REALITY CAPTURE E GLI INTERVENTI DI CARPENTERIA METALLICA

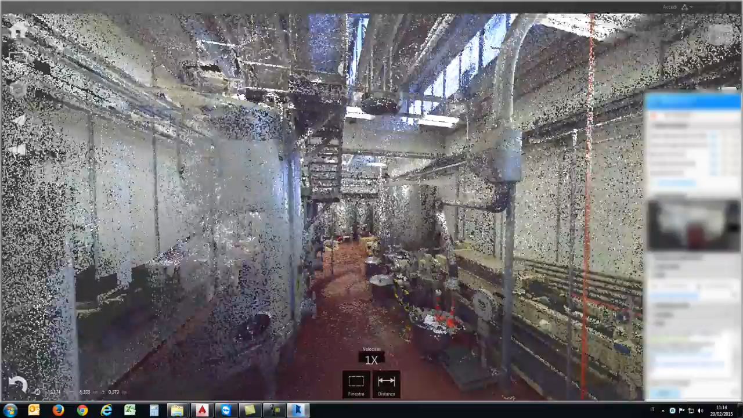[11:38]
qui ad esempio la finalità era quella di andare appunto a a riprodurre questa
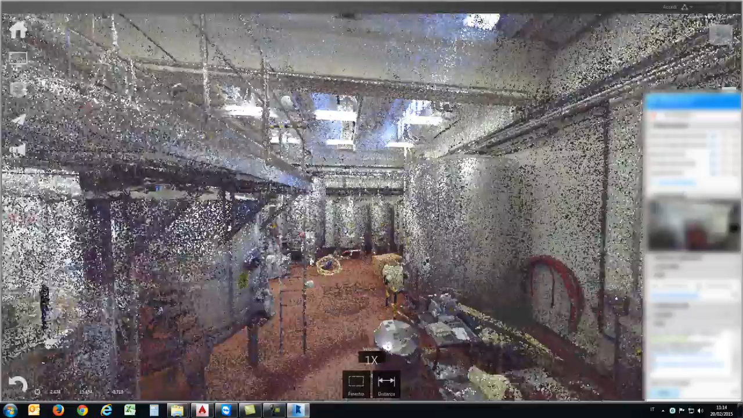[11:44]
e a validare e verificare questa struttura questa struttura di passerella che vediamo qui attacca dei serbatoi
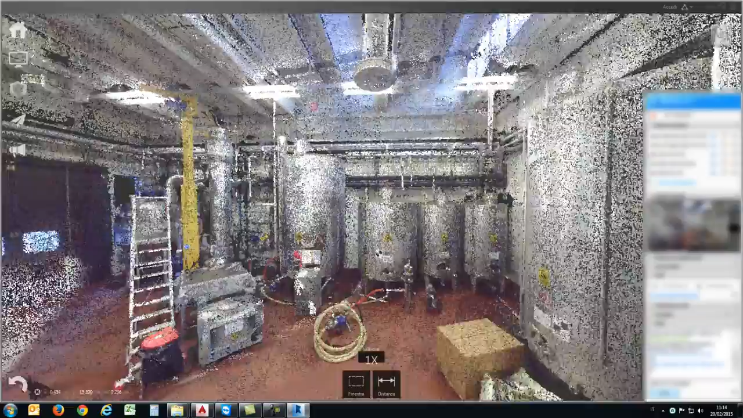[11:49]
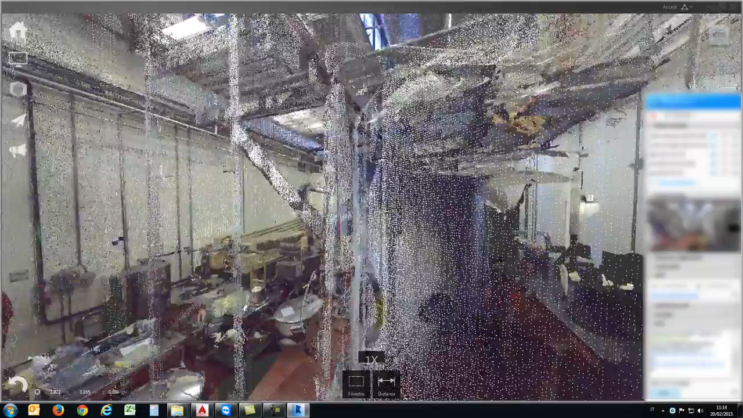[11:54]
questa va da girare
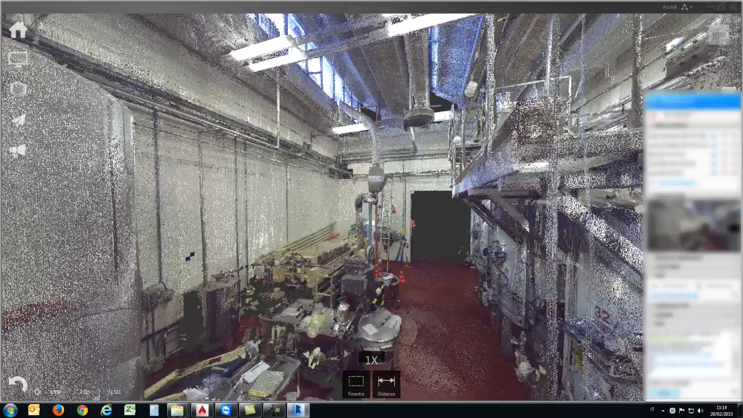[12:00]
chiaramente questa è una situazione aerea quindi insomma andare a misurare il metodo tradizionale era particolarmente complesso quindi
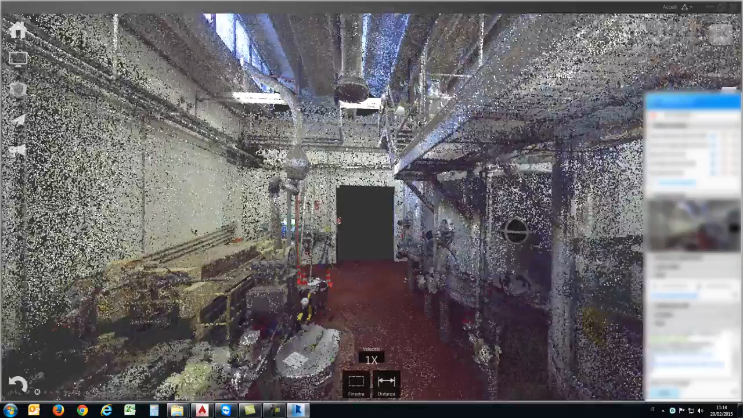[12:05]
attraverso la nuvola noi abbiamo ricostruito il tridimensionale da questo abbiamo fatto l'esecutivo qui la finalità in realtà era quella di andare a verificare questa struttura che negli anni era stata modificata e quindi chiaramente doveva essere validata e collaudata quindi abbiamo dovuto rimodellarla attendo proprio dall'arrivo del scanner da lì andato a verificare allora passo al modello 3d in questo caso apro il software revit
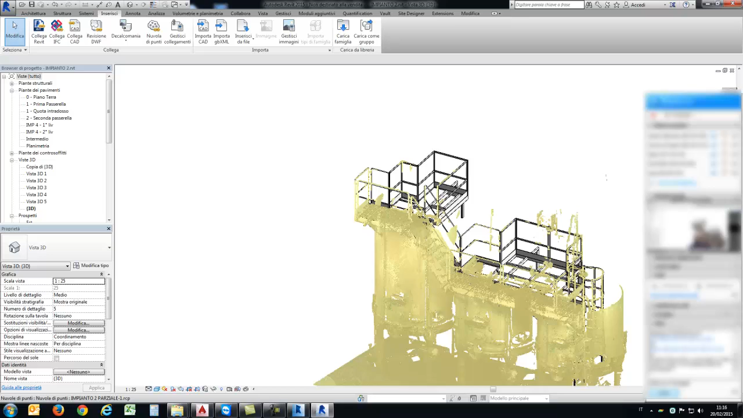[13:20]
adesso vediamo quali sono le funzioni per poterla per ottenere sezionare l'interno in recap quindi vedete questo è il lavoro che è stato fatto
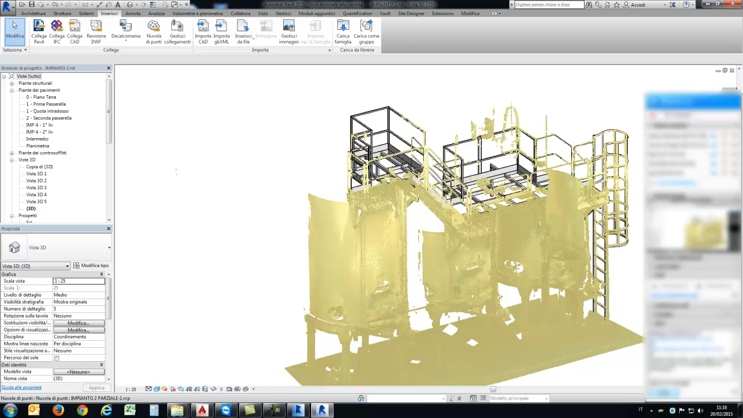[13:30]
questa immagine ibrida è utilissima perché ci permette anche di fare un controllo di interferenze ci permette di verificare la vericità di quello che stiamo modellando rispetto all'ambiente reale e quindi verificare se magari ci sono delle modifiche da fare integrazioni se queste sono compatibili o meno con l'ambiente no qualcuno mi dice che c'ha qualche leggero probleme di audio chiaramente questo non
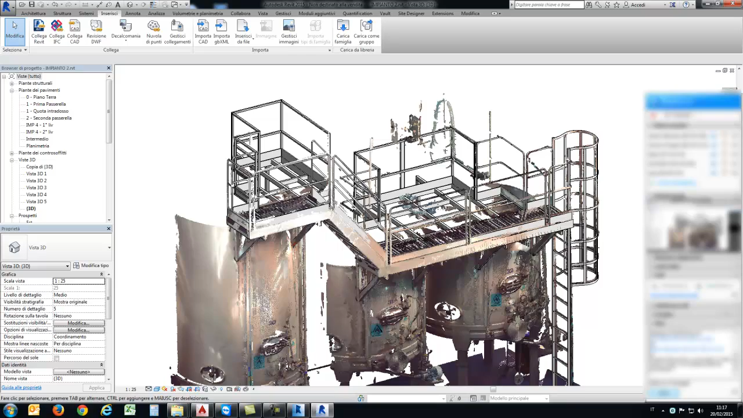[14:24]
i tempi così vediamo se con la linea un po' più lenta è riuscito ad ascoltare a seguire il filo allora stiamo dicendo quindi in questo caso come abbiamo fatto a sezionare la nuvola abbiamo detto che attraverso recap noi possiamo in qualsiasi momento decidere di andare a sezionare una
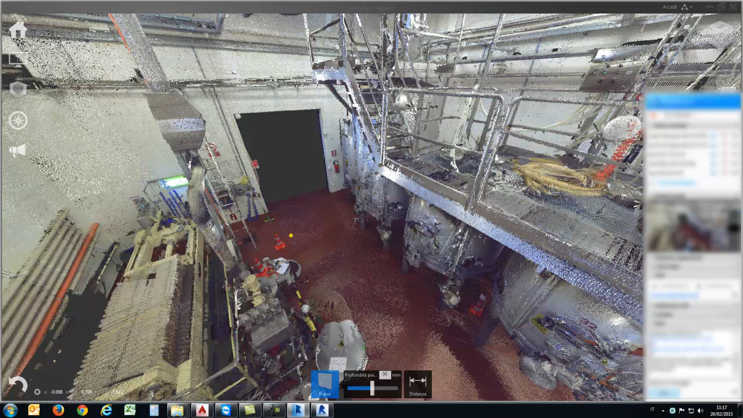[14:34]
zona selezionare una zona in questo caso per quattro punti io prendo questa porzione di nuvola la potrei isolare mettiamo ad esempio regione 1
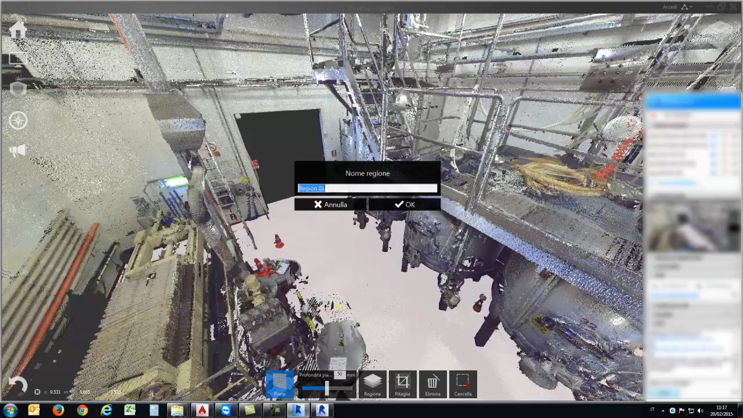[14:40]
ecco se vado attraverso questo gestore io posso andare a spegno e accendere la visibilità di questa nuvola
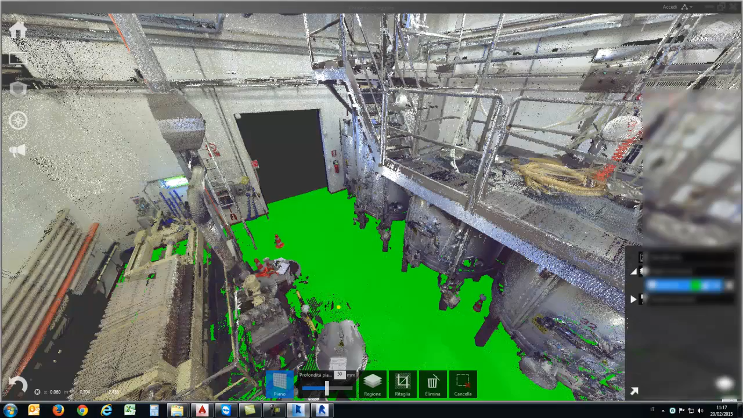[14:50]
in questo caso ho isolato il pavimento e l'ho
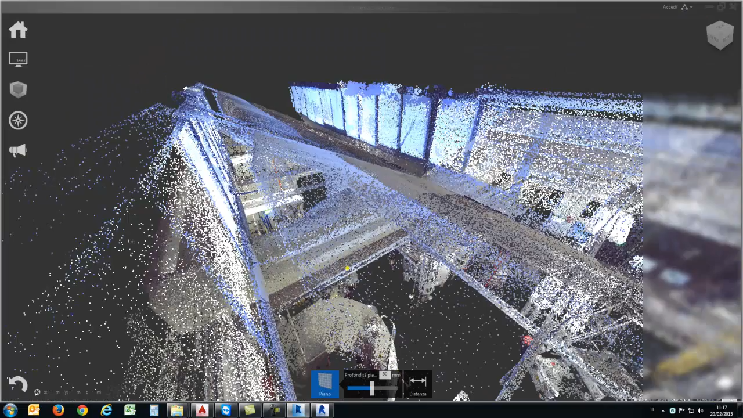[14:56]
spento potrei fare la stessa cosa ad esempio sulle coperture in questo caso mi hanno fastidio
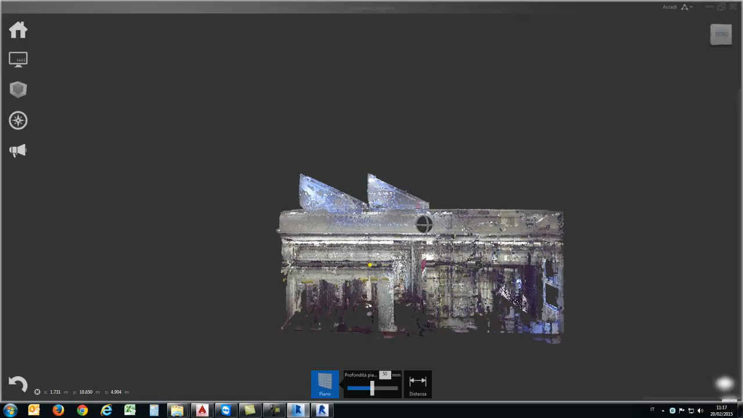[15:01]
quindi potrei andare a sezionare chiaramente l'immagine può essere anche ortogonalizzata posso dire togli la prospettiva e
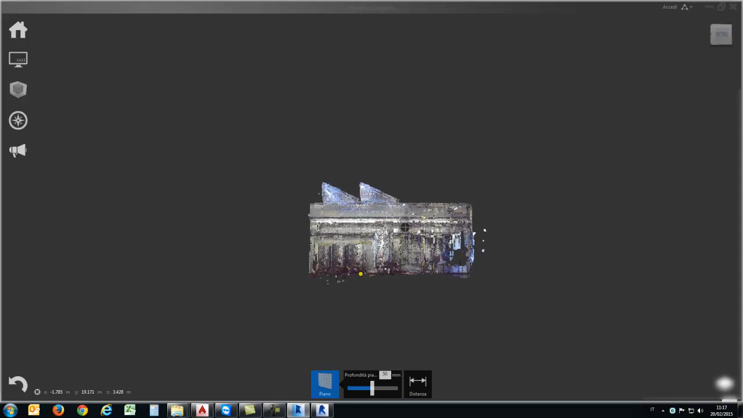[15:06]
metti l'ortogonale potrei andare a selezionare una porzione di nuvola creando un gruppo
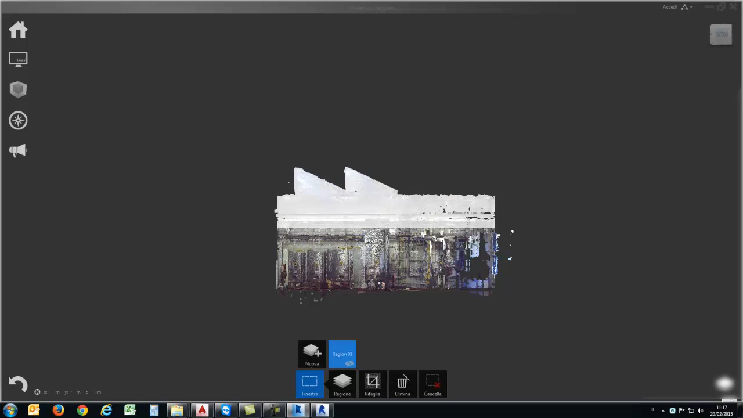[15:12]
copertura sembra all'interno di recap
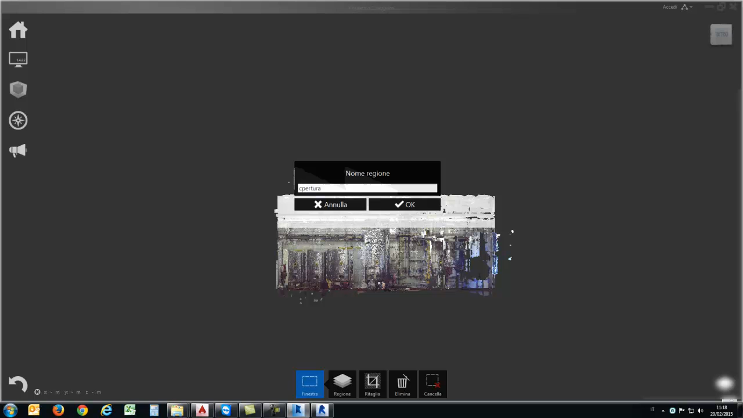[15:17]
puoi andare qui e andare a spegnere la visibilità di questa nuvola
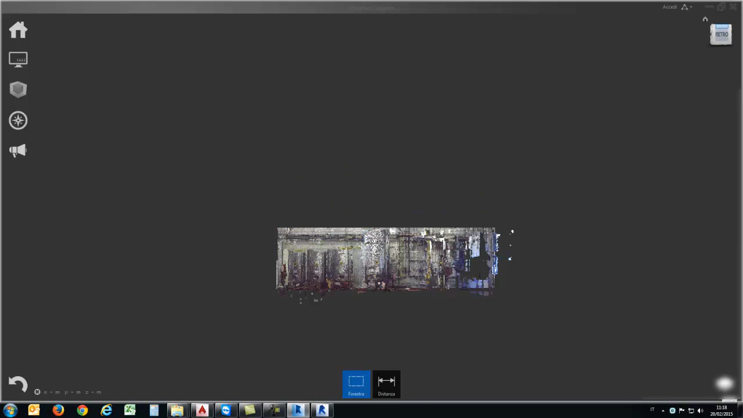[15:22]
potrei andare a questo punto in pianta isolare la zona che mi interessa e estrapolare in questo caso io cosa ho fatto? ho preso tutta questa porzione su cui è posizionata la mia passerella
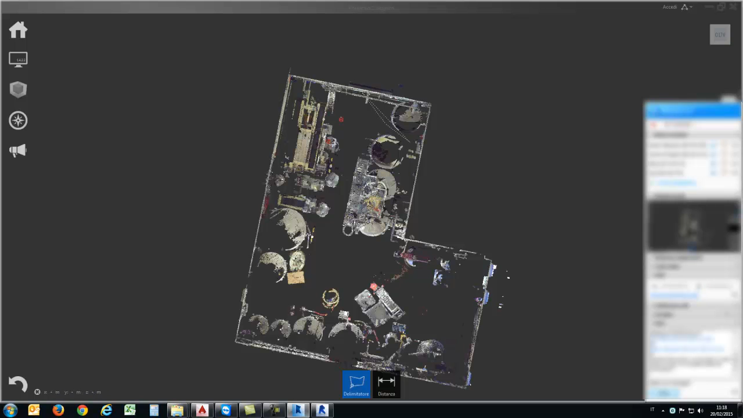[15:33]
ok l'ho creata come gruppo
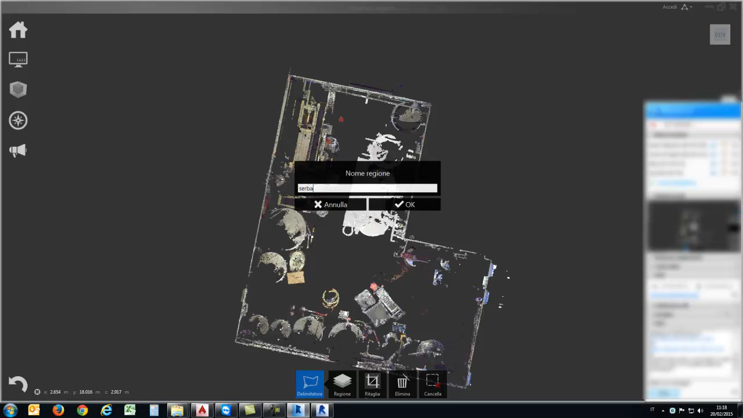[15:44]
serbatoi ok
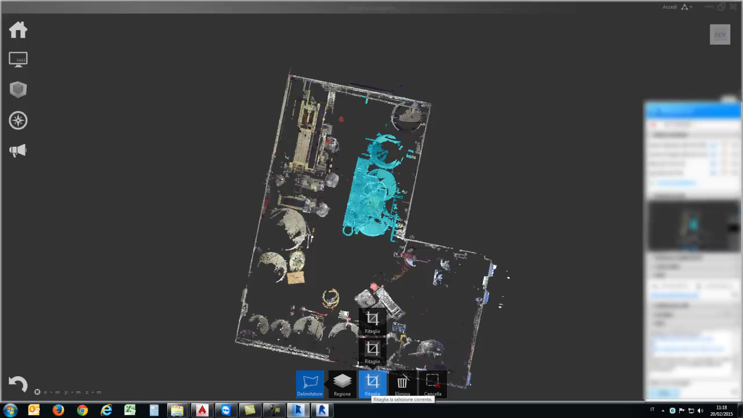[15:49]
puoi addirittura decidere di ritagliare tutto quello che è al di fuori da questa selezione vedete?
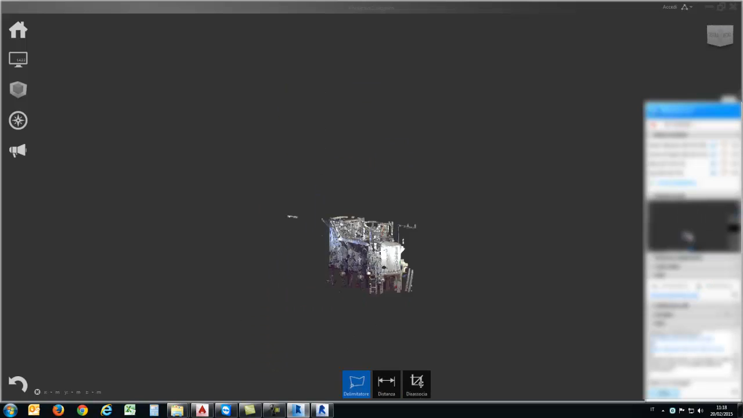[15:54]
ecco questo elemento che io adesso ho isolato lo posso semplicemente esportare
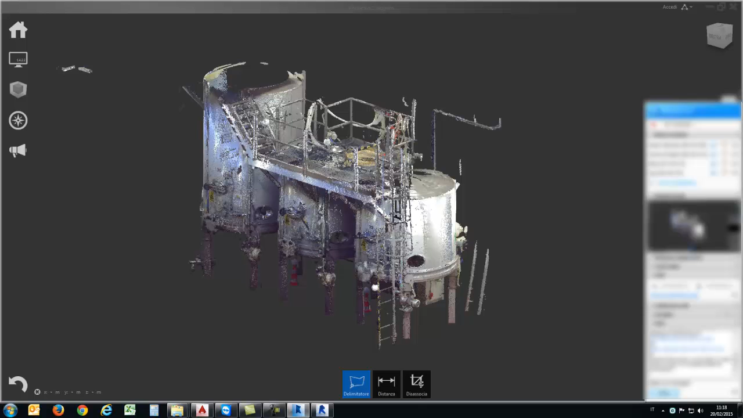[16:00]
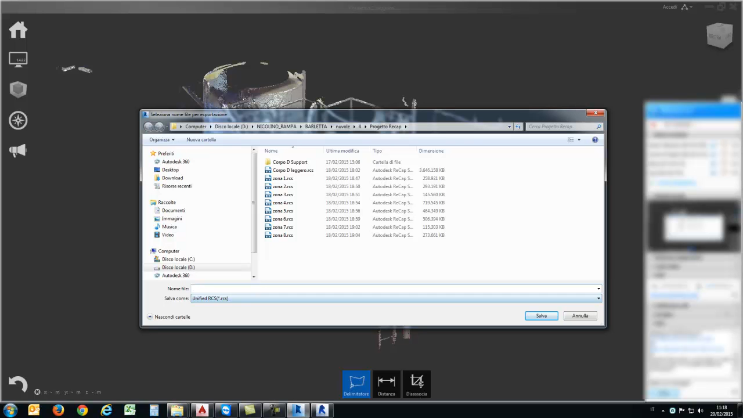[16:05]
e lui quello che otterrò sostanzialmente sarà un file in questo caso un rcs una nuvola di punti che conterrà solo questa porzione
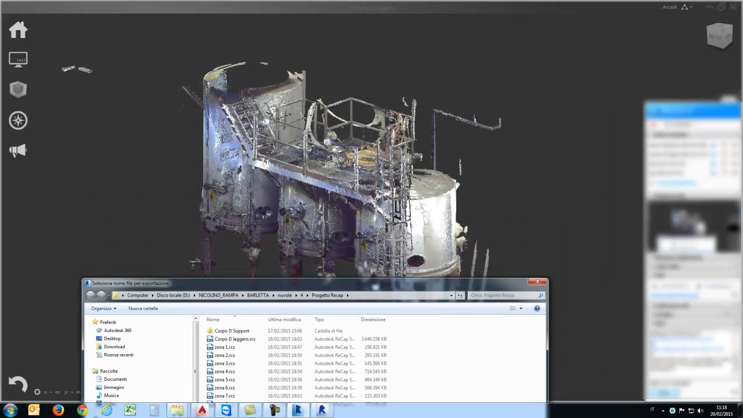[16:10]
essenzialmente ed è quella che poi sono andato a importare nel software di modellazione quindi quando vado a inserire nuvola di punti io andrò a dire quale file
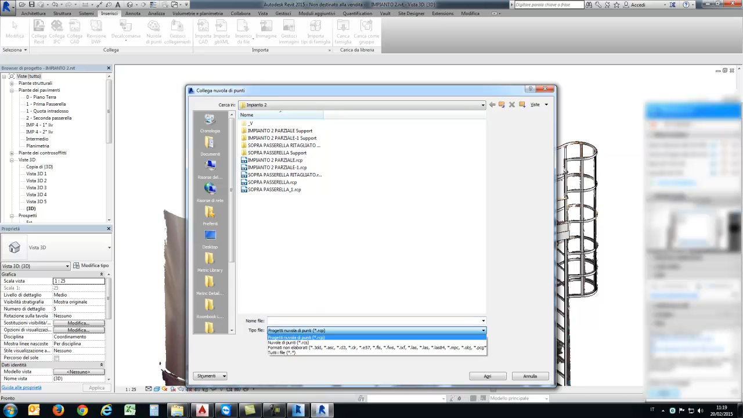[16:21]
rcp rcs in questo caso dovrà importare solo passerella impianto 2 impianto 1 e così via andando a isolare le varie porzioni chiaramente poi le nuvole che io andrò a ritagliare saranno georeferenziate una rispetto all'altra quindi il posizionamento rispetto
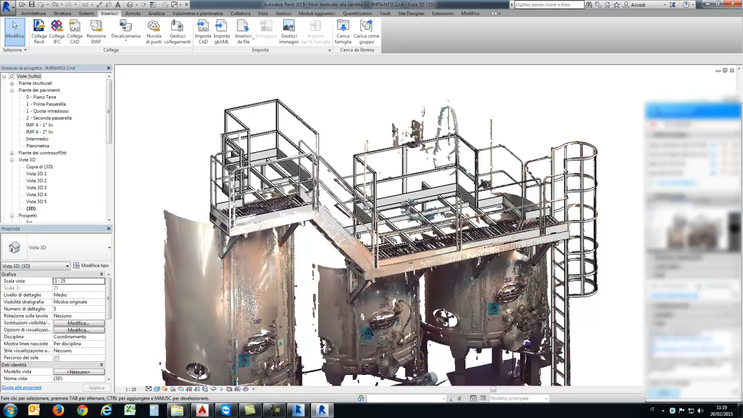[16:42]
al fabbricato quindi al capannone sarà univoca se io ho rimontato le scansioni in maniera corretta chiaramente all'interno del recap e quindi oltre a isolato questo elemento potrò procedere alla vettorializzazione questa stessa operazione allora chiudo un attimo software Revit
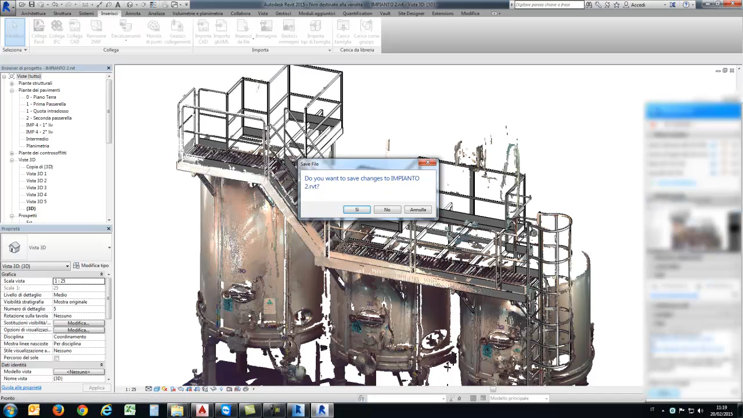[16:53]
la posso andare a fare anche all'interno di AutoCAD abbiamo detto che nel nostro caso oggi andremo concentrati su software struttura detailing software di restituzione